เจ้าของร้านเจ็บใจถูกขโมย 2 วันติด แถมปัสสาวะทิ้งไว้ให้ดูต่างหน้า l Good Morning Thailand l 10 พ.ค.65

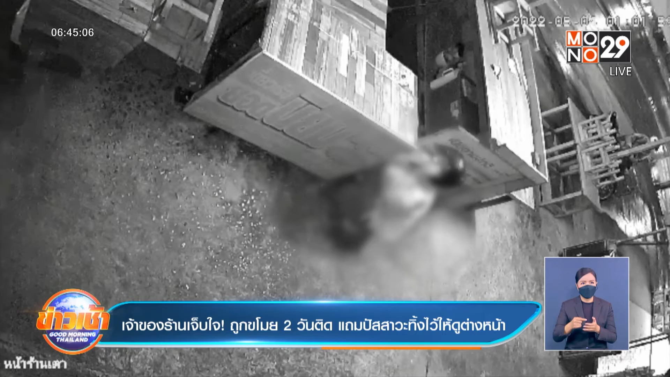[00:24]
ภาพจากลังมงจรปิดหน้าร้านขายคว้อยเตียวแห่งนี้ในเมืองขอนแก่นกุ้มผู้ชมเผอให้เห็นพฤษิกรรม 2 คนที่เขานั่งอยู่ตรงนี้เป็นคนรายผู้หญิงนะคะเธอถอดกังเกงแล้วก็เข้ามาปัสสว่าภายในร้าน